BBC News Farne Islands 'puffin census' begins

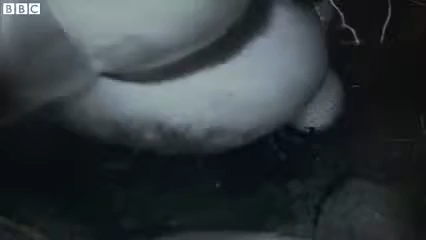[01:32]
It's believed to be the first time this rare moment has ever been filmed in the UK. Up above her, other puffins are braving the wind and the rain.